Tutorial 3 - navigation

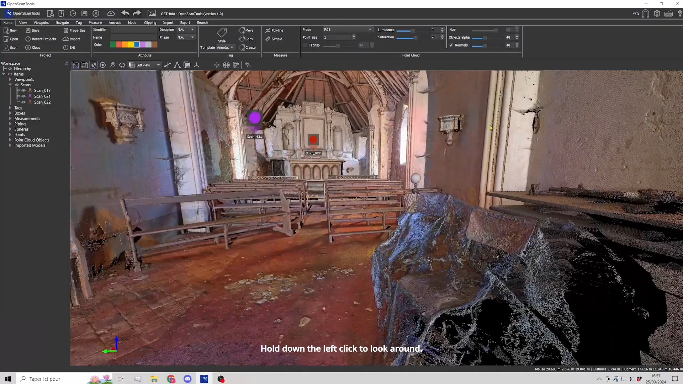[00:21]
Turn mouse wheel to move forward and backward.
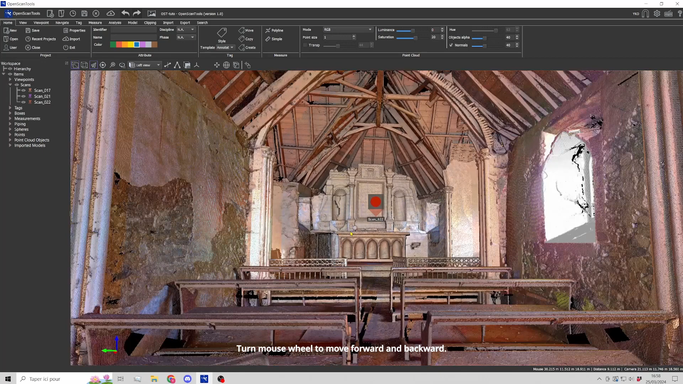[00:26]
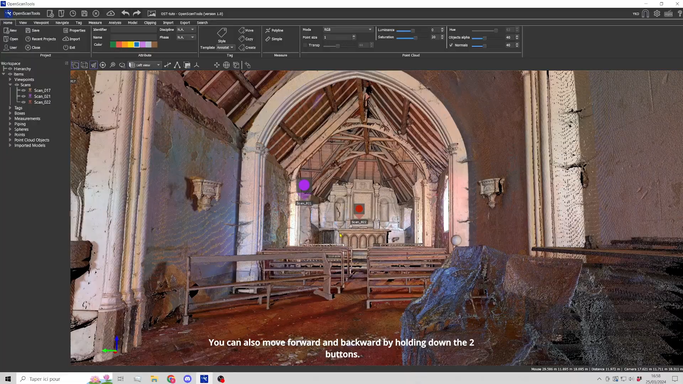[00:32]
You can also move forward and backward by holding down the two buttons. You can also accelerate by holding down the shift key and slow down with the control key.
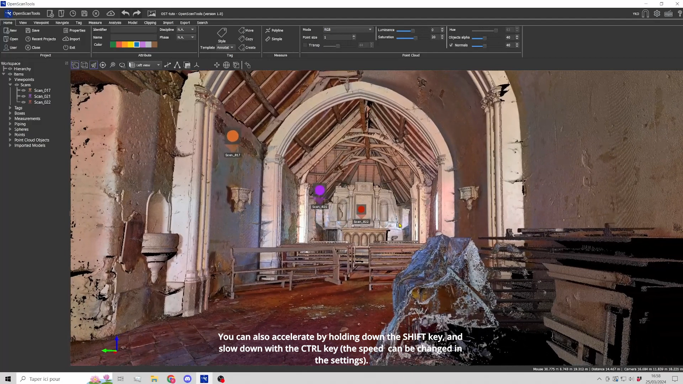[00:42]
In the settings, you can also invert the rotation of the mouse wheel as well as the direction of scrolling when looking around.
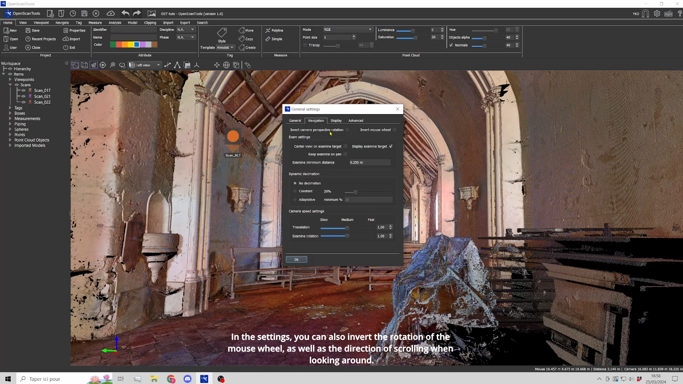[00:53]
Hold down the mouse wheel to pan.
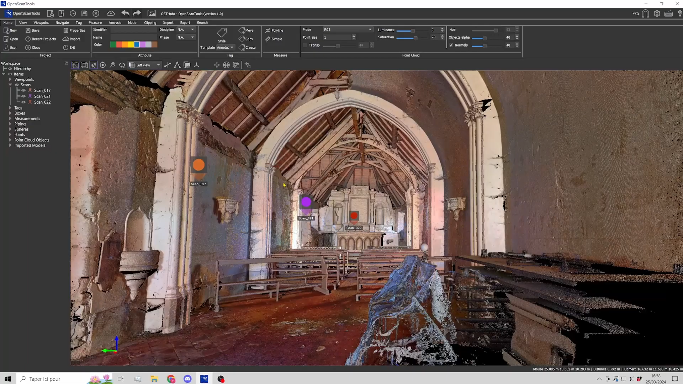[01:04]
Examine mode. And it allows rotation around a central point. To define this point, select the target icon or use the shortcut X. A rotation point has been defined and is displayed in orange.
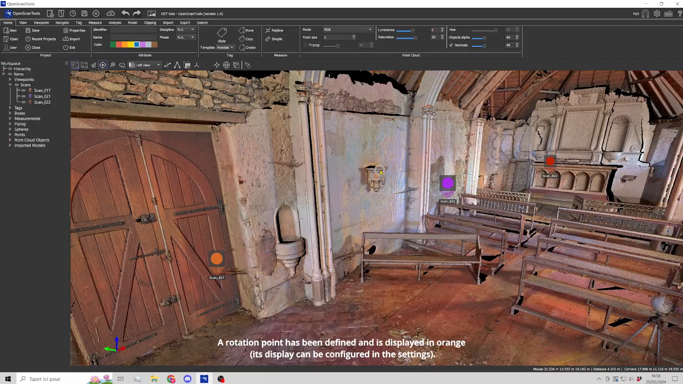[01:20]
You can now rotate around the point and move towards or away from it.
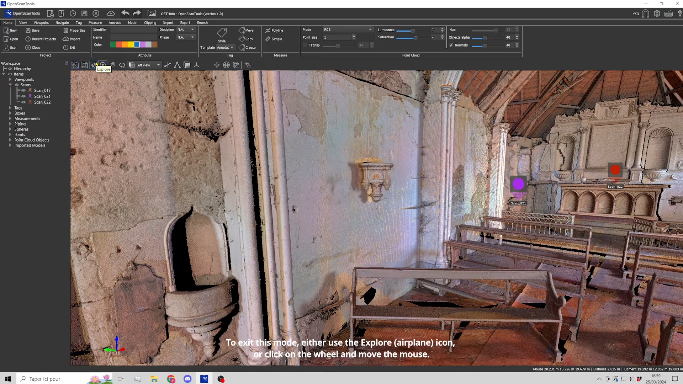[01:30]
To exit this mode, either use the Explore airplane icon or click on the wheel and move the mouse. Note that for the moment, the rotation point is off-center but it can be centered.
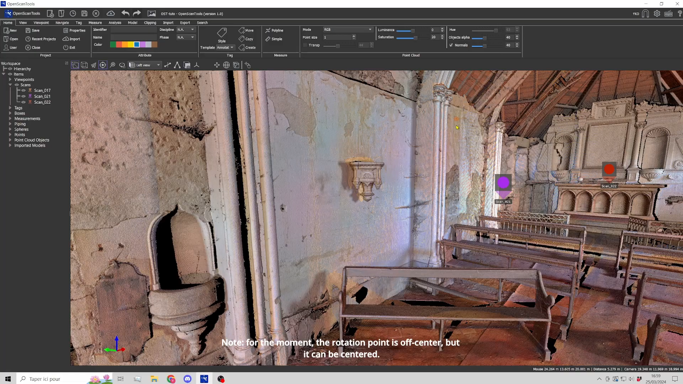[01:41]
To center it, go to settings then check this box.
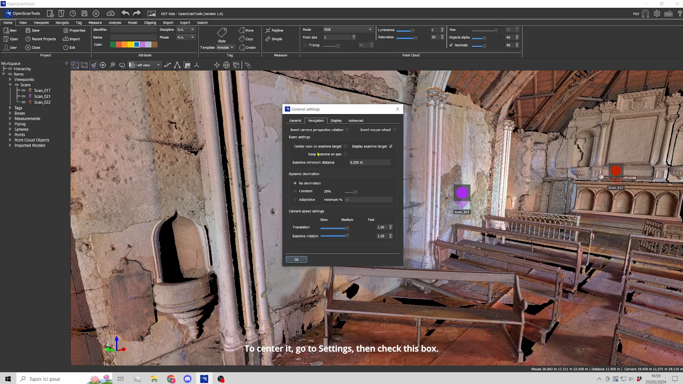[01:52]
You can also force a pan to remain in Examine mode.
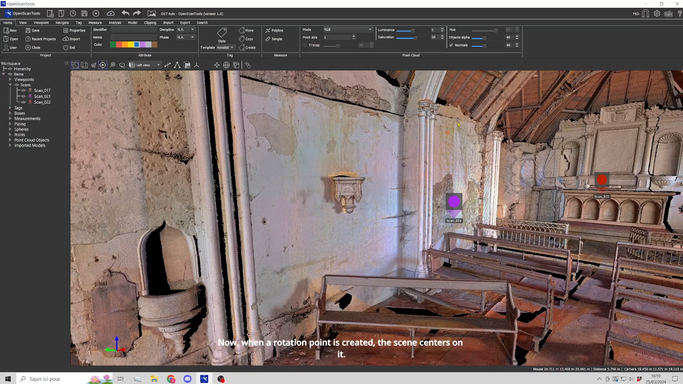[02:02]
Now, when a rotation point is created, the scene centers on it. And when you pan, you don't get out of the mode and can continue examining.
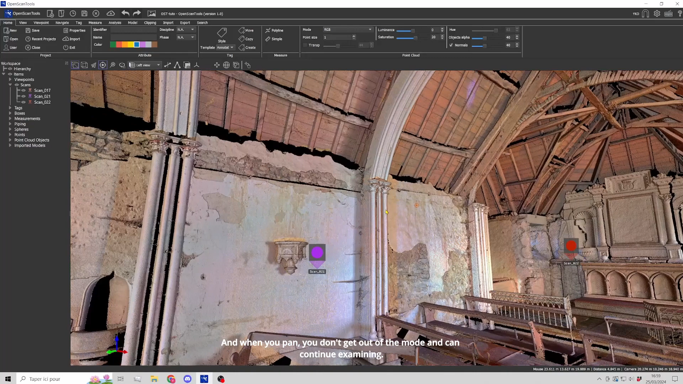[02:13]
The only way to return to Explore mode is via the airplane icon.
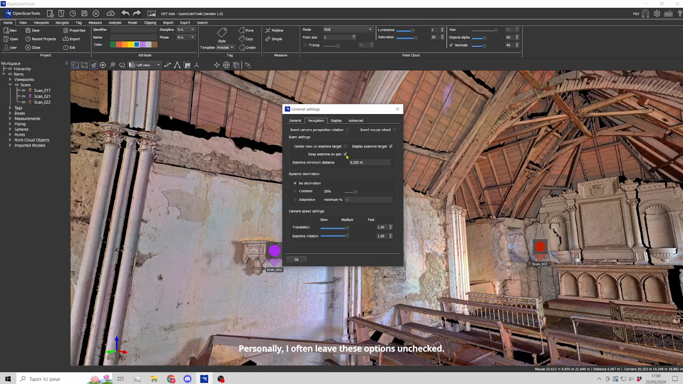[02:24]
The only way to return to the station is that you can move to the position of a station. It only works if you have individual stations.
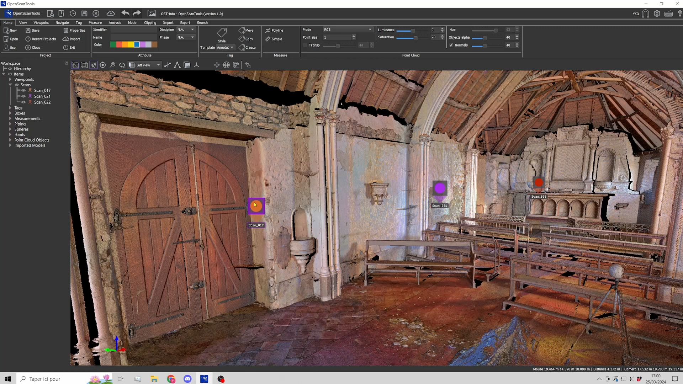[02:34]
To access this mode, either double-click on a scan marker or on the scan name in the tree structure.
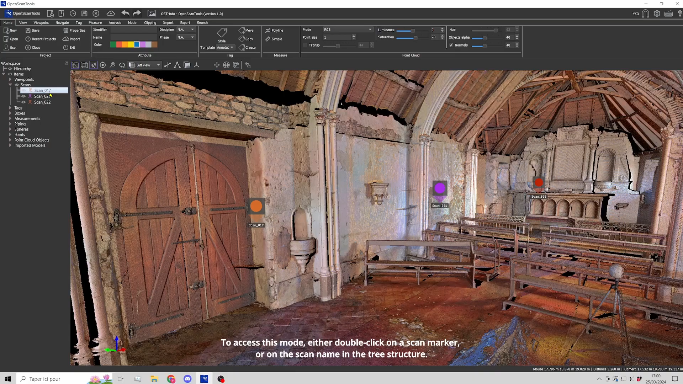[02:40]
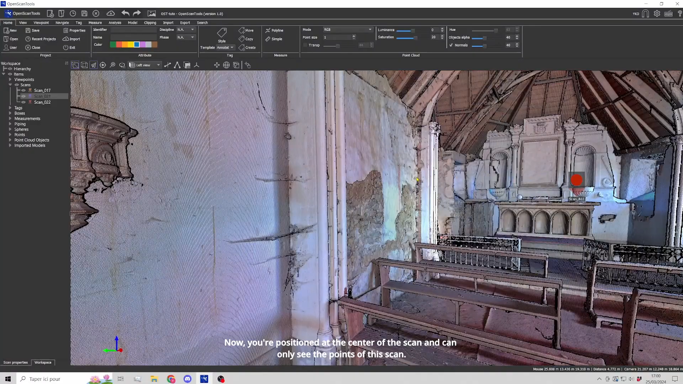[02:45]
Now, you are positioned at the center of the scan and can only see the points of this scan.
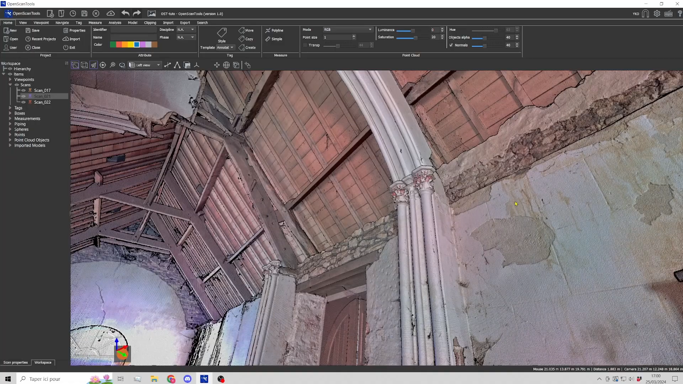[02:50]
Please note, we are looking at the scan points, not the associated 360 image.
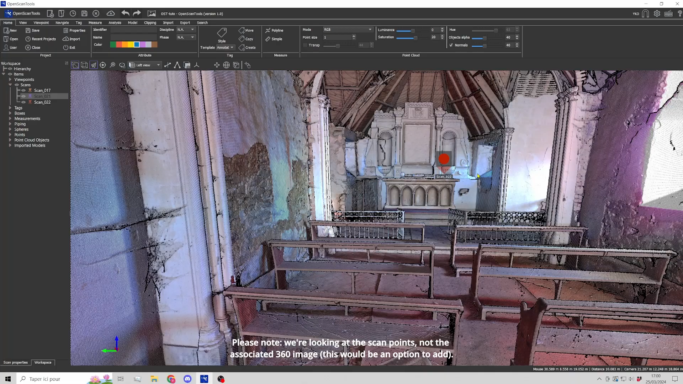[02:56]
Double-click on another station to reach it.
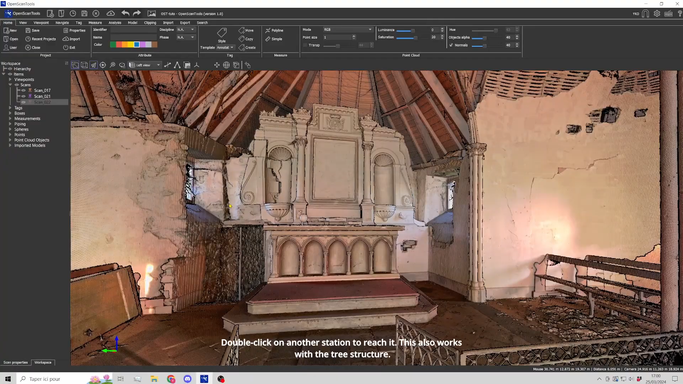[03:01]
This also works with the tree structure. To exit this mode, click on the airplane icon or click the mouse wheel and move the mouse.
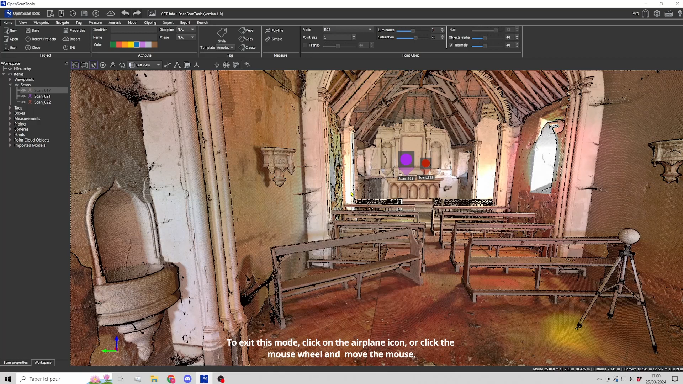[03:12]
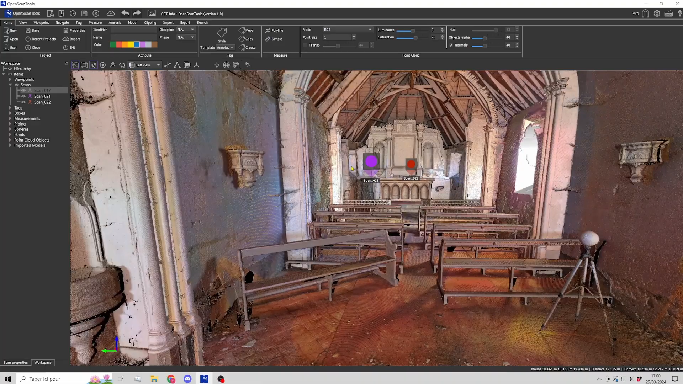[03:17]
Perspective and orthographic display.
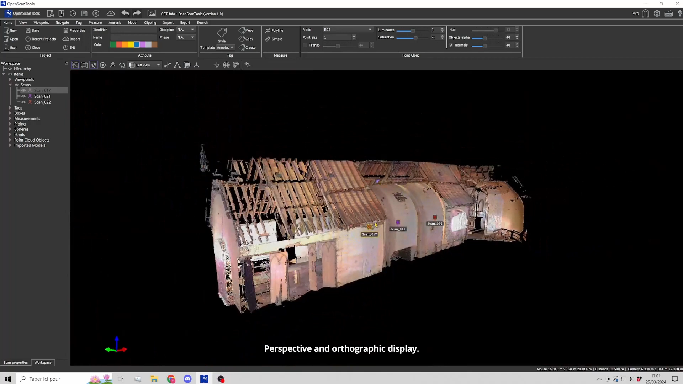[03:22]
This point cloud is currently displayed in perspective mode.
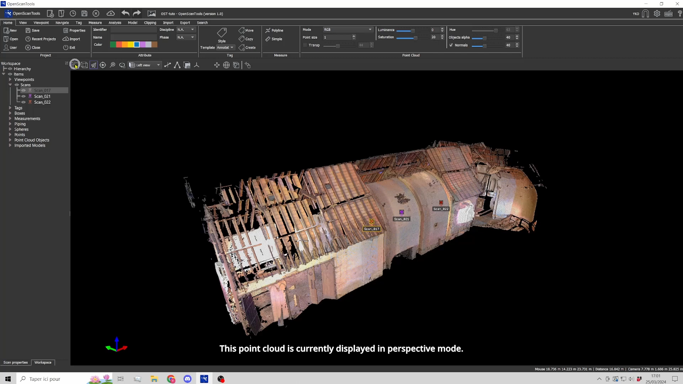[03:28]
There are two icons to switch from one mode to the other as well as P and O shortcuts.
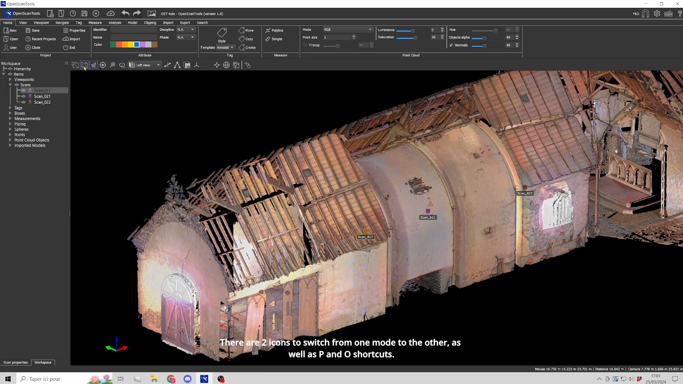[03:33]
Default views are available and can also be accessed by keyboard shortcuts.
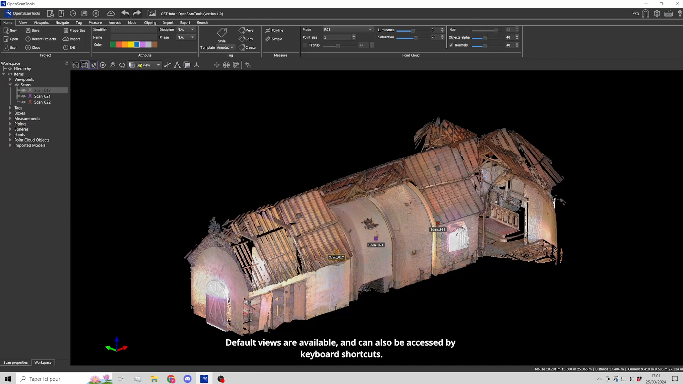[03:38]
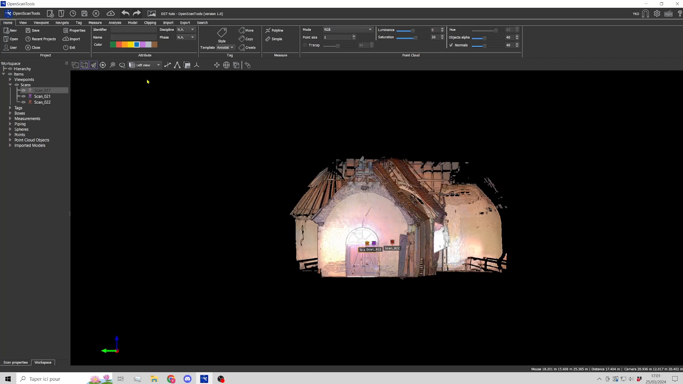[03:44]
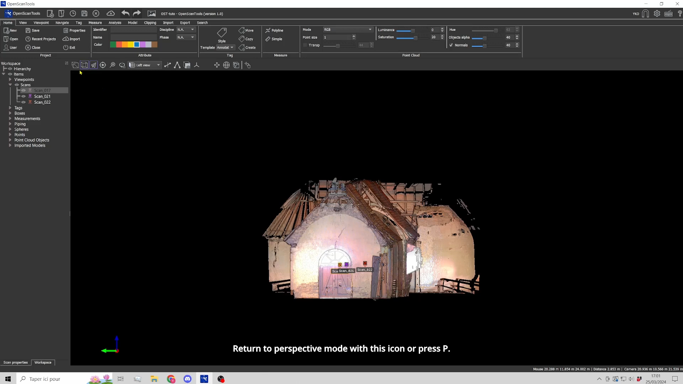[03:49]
Return to perspective mode with this icon or press P.
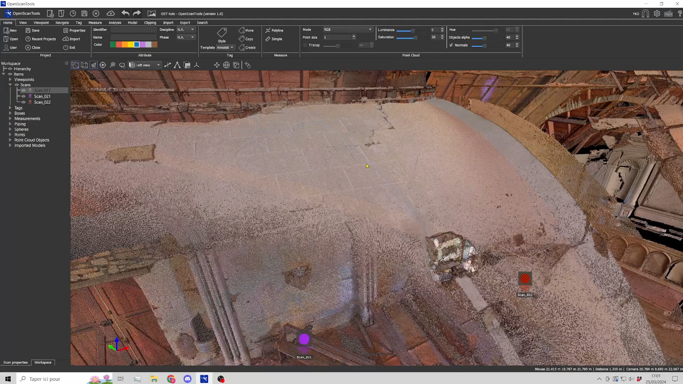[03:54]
To expand the view and see the whole point cloud, use this icon.
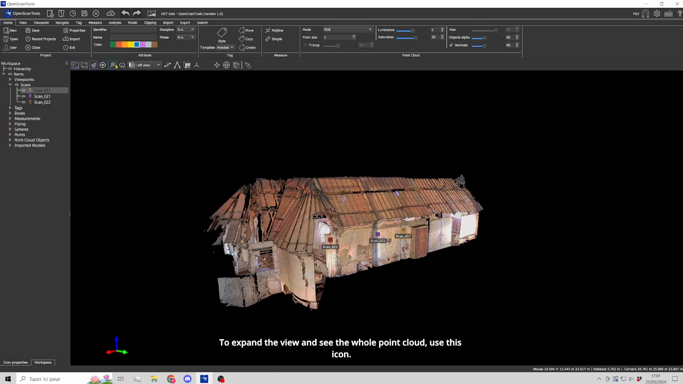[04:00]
You can also rotate in 90 degrees steps by clicking on this icon.
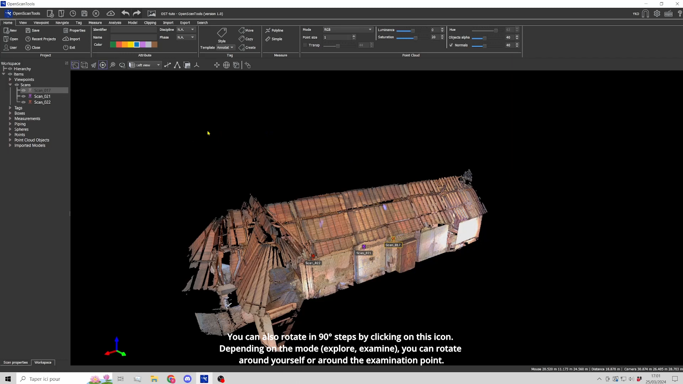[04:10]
Depending on the mode, explore, examine,
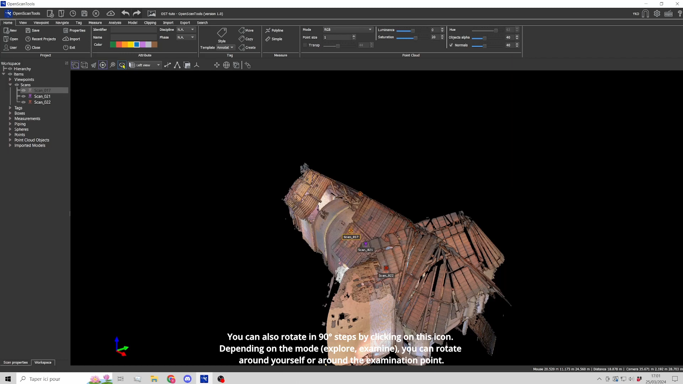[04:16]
you can rotate around yourself or around the examination point.
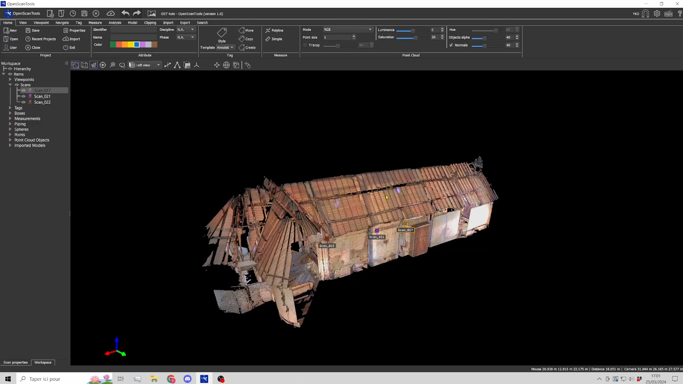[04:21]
The list of keyboard shortcuts is available via this icon.